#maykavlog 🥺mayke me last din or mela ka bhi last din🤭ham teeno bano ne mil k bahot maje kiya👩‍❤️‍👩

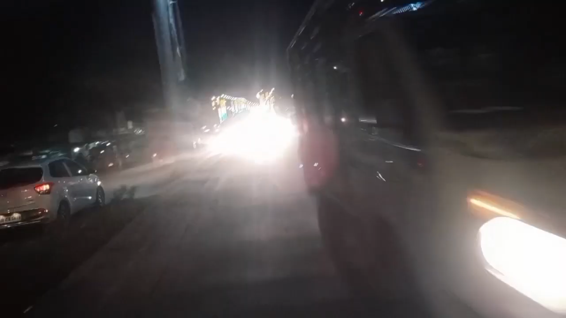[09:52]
ڈاٹتی ہم لوگ جیسے گھومنے وغیرہ جاتے ہیں نا تو نہیں ڈاٹتی اور میں راؤنگ سائیڈ سکوٹ چلا رہی تھی کیونکہ مجھے سائیڈ لینا تھا اس بجے سے تو یہ دیکھو آپ لوگ اب ہم لوگ جائیں گے ڈاریک بریچ پل سے کیونکہ یہاں کے ایک لیپ لینا تھا آپ لوگوں کے ساتھ سیئر کرنے کے لیے